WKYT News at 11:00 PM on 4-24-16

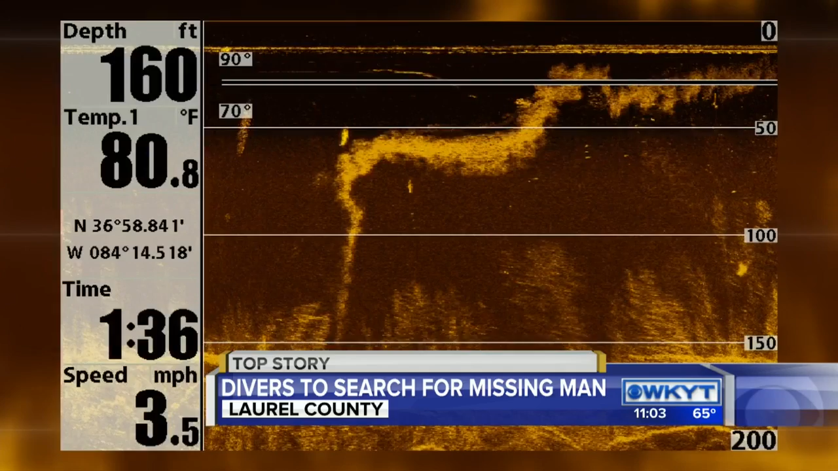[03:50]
On screen: depth 160 ft, water 80.8°F, speed 3.5 mph
could hold the weight of a human body when you're looking at it at two angles it's not as likely that it's going to be something that isn't there and that's what we're hoping on you know if i didn't think that we had something to go look at of